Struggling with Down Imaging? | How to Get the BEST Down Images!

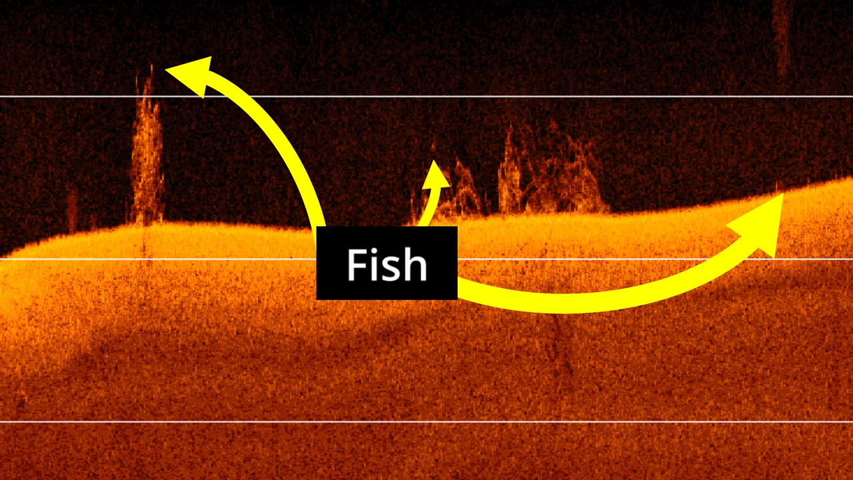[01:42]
we want to be able to identify if there's fish on it and roughly identify what kind of fish there are by their
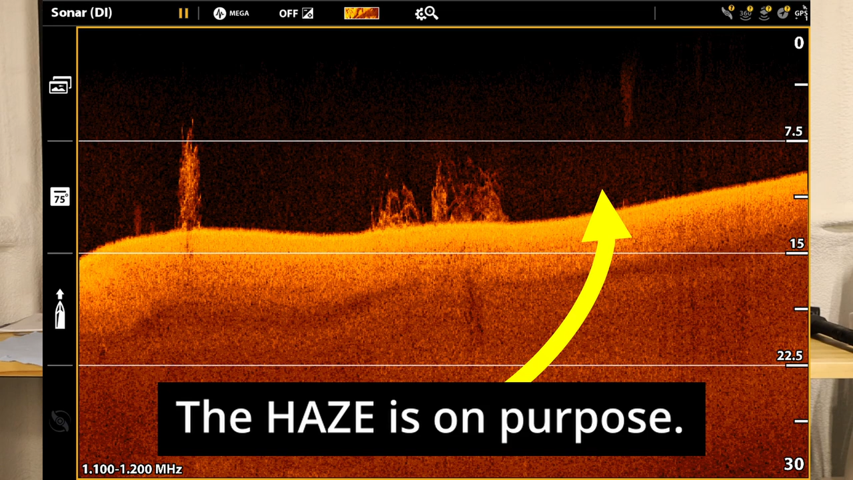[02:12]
pretty structure that's the kind of the pictures that hummingbird likes to put on their website is perfect brush piles lay downs and i want to warn you guys that isn't exactly real on what you're going to get
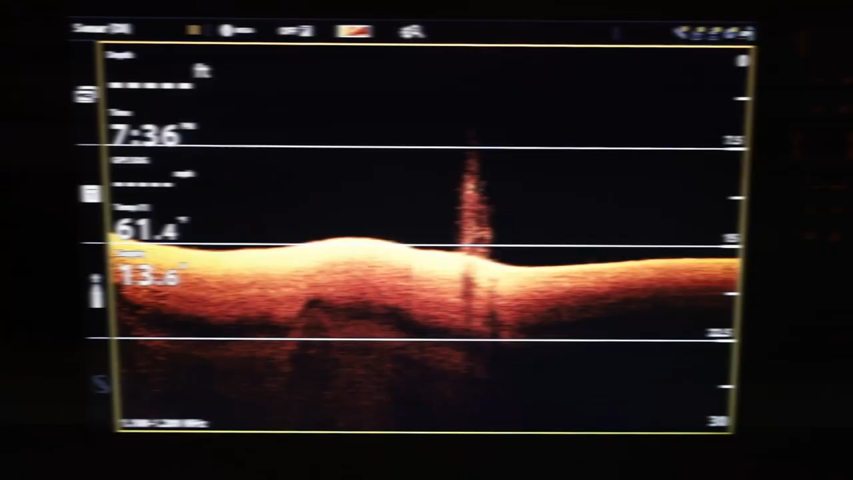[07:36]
so we are in front of my fish finder looking at a sonar recording that i have i thought about taking this recording and applying it to my computer and using the filters on it to help you guys understand how to manipulate your image but i felt like it was best to do it on the unit itself so i'm sitting in here in the dark so i don't produce any extra glares and give you guys the best image the first thing we want to talk about here is
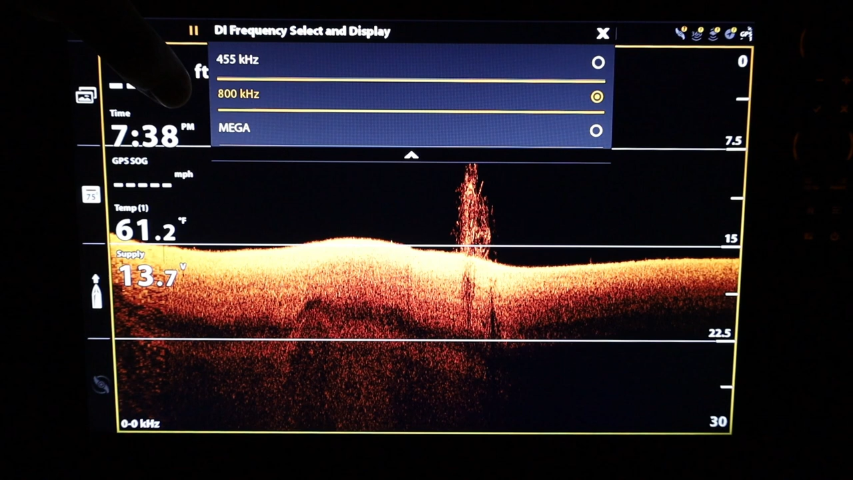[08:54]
On screen: water 61.2°F
we can change this to 455 and i would have to increase the sensitivity to see the detail in this structure 800 is kind of in between that and then we can go to mega which provides the most detail it's up to you to choose which frequency you want to use my opinion is you should either stick between 800 and mega and remember if you need even more depth if you're struggling on getting frequencies down to depth the lower the frequency the more depth it can travel so if you're looking for really large depths and not getting those returns at
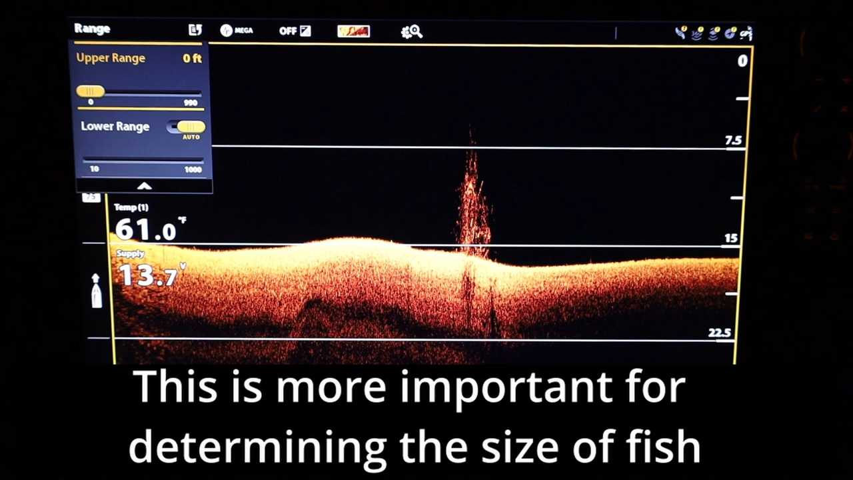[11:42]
On screen: water 61.0°F
side of the lake if they're the same size one will look larger one will look smaller if they're actually larger and smaller it really helps your sense of scale and keeps you in a better mindset of how things are looking below your boat and for this one i'm just simply going to probably leave it at 30 feet because that kind of makes sense for this lake and the size of items in this lake before
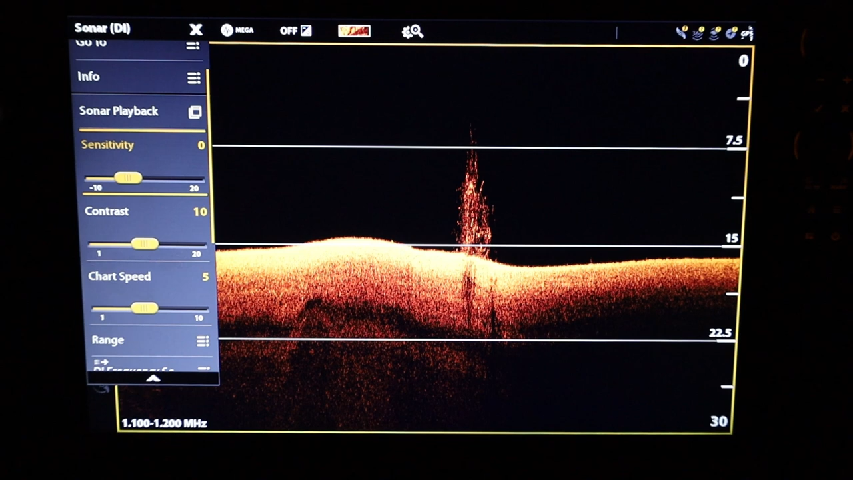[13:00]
dull side so if i was adjusting this image and i will be right now i would be increasing the sensitivity on this image so i would have a little more brightness to it and i would probably set it probably around the seven maybe an eight uh depending on how well the contrast complements it and that's the next thing we're going to talk about is contrast this increases the definition of edges and returns in black spaces so
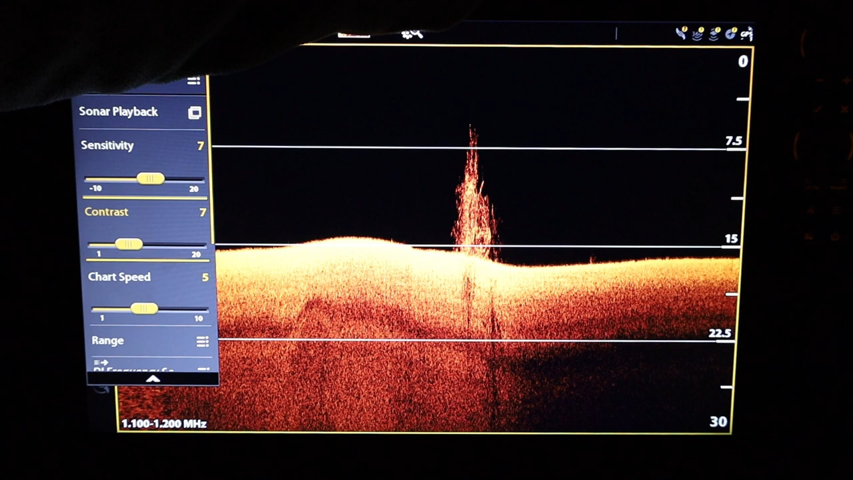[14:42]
you can't really see too much haziness being introduced in the image i can see a little bit here but not enough that i would call it good i like to see a little more than that and for you guys it is becoming a little bit difficult there we go uh that's probably a little bit more than i would set it at in real life i probably would have it set at maybe a seven here in real life because it still has haziness here but you guys cannot see that due to the uh camera's iso settings so i'm going to set it at a six
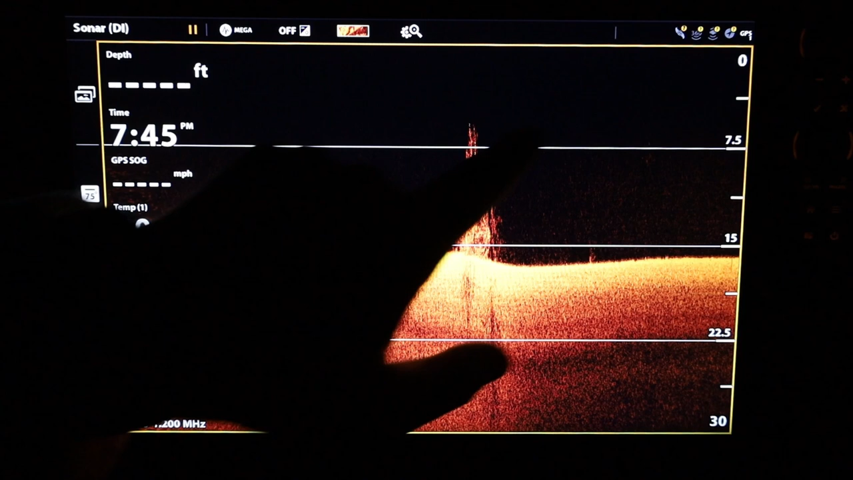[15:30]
earlier i'm going to close this and kind of see if there's anything over here maybe something there but overall i'm not seeing a whole lot of returns in the water column that represent fish other than this one now that i have my contrast set i will play with my sensitivity a little bit more and kind of see if the image could use a little more brightness or if this is too bright and sometimes i'll go on the far extremes just to kind of see if anything changes in a positive attitude here and i'm not seeing a whole lot of
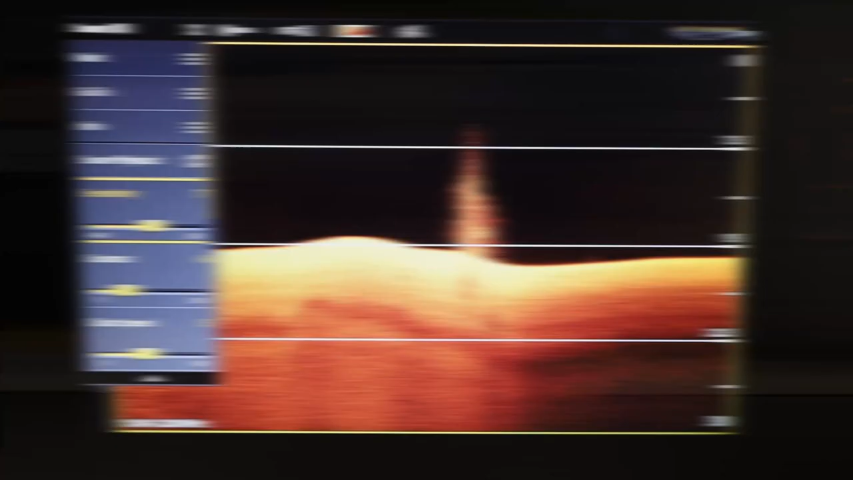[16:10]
potentially improvements here so i'll probably put it back at a number seven
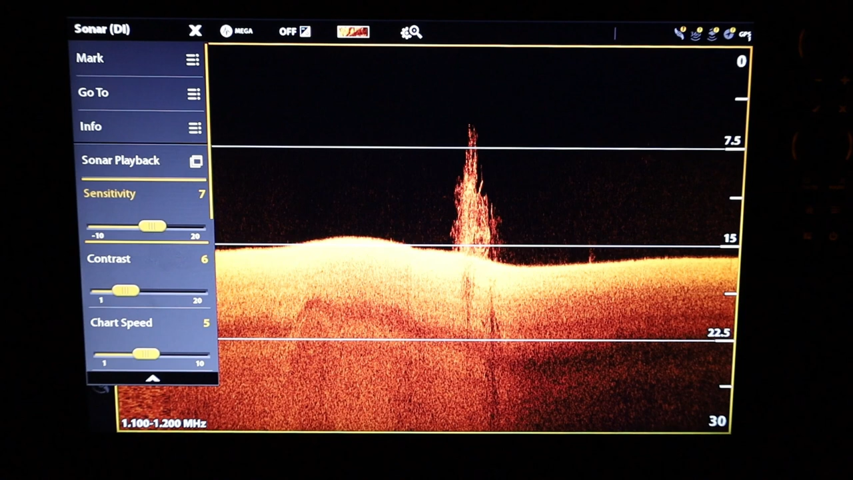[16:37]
settings to talk about uh let's talk about sharpness this is not something that i like to use because it really distorts the image as far as how the image looks
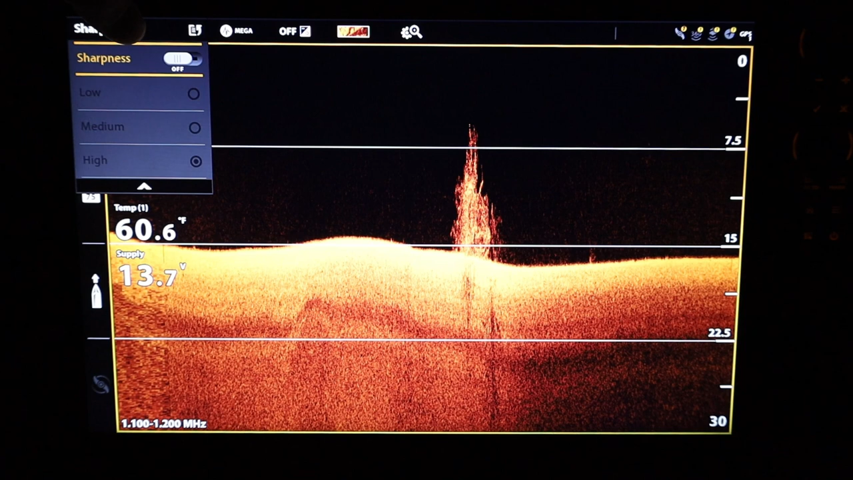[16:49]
On screen: water 60.6°F
but sharpness specifically targets the boundaries between colors on an image and makes them contrast more similar to what contrast does but it does it even between different colors so if you have a lighter color next to a brighter color it will make that contrast even more so we're going to turn it on and you kind of see how the image becomes a little